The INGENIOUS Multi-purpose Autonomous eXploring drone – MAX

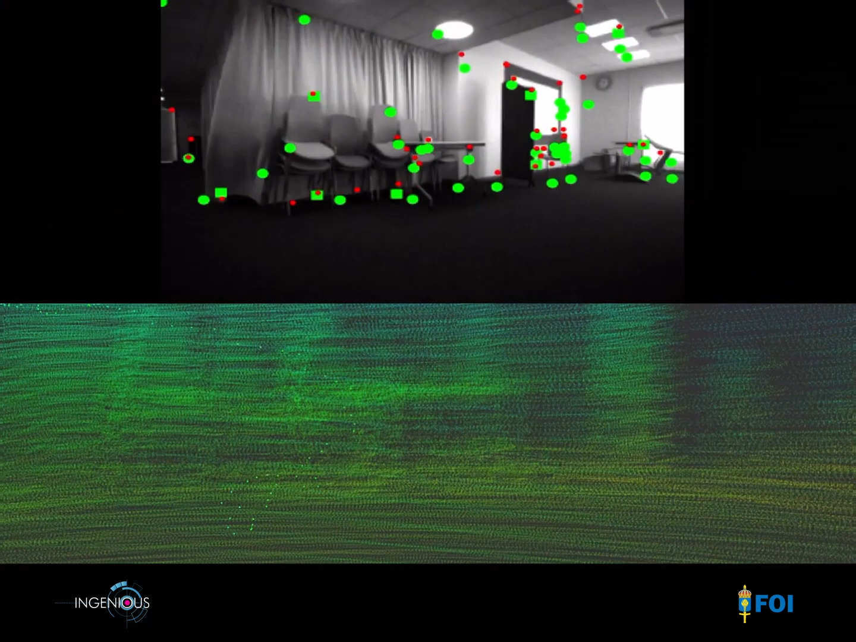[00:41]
avoiding obstacles, while keeping track of where it's been and deciding on where it should go next,
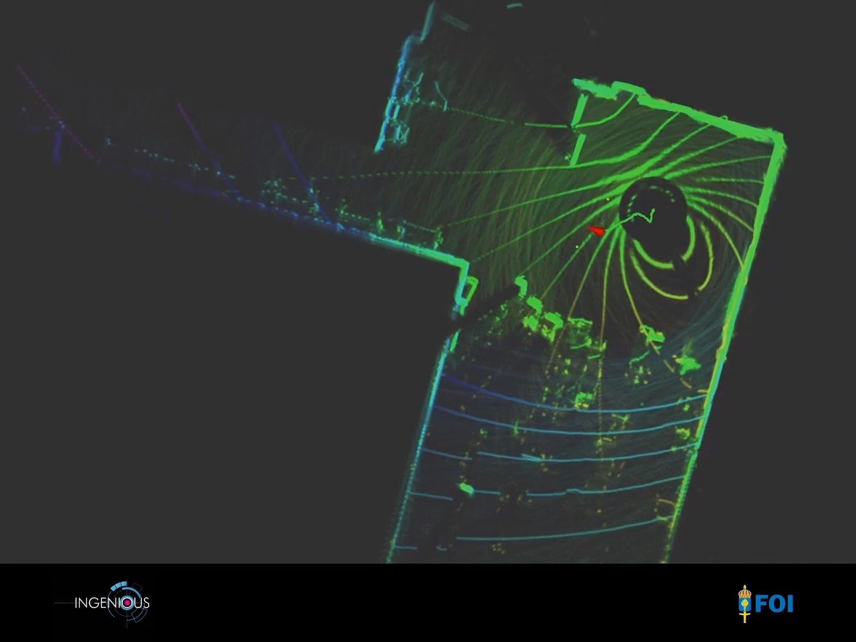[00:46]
the purpose being to explore buildings systematically and efficiently.
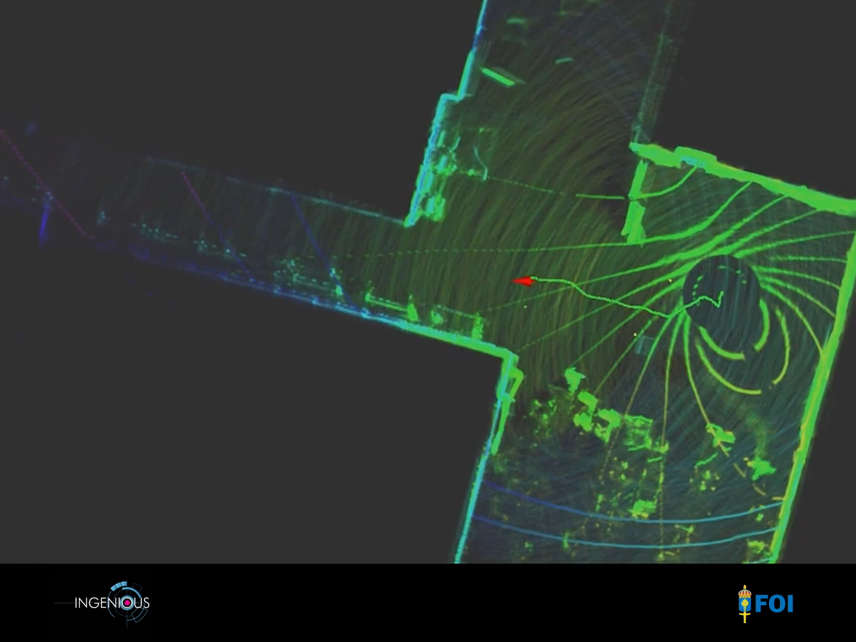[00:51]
MAX carries many different sensors. There is a visual camera, a thermal infrared camera,